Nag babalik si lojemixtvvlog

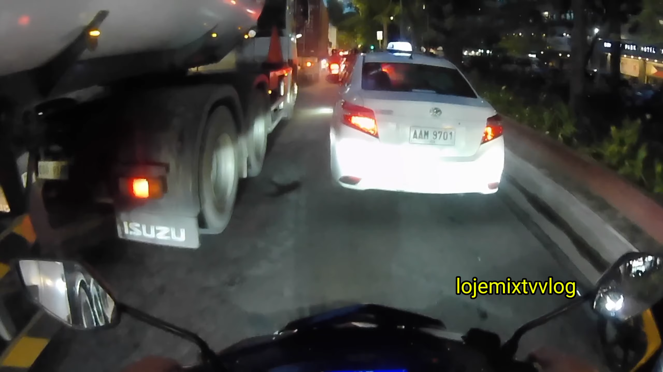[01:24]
At, tingyo-tingyo sa Galing Sila, sa Matosiklop. Ah, Matosiklop. Ayan, video ba traffic na po dito sa Ruas Boulevard, going to Lunita mga kalodji.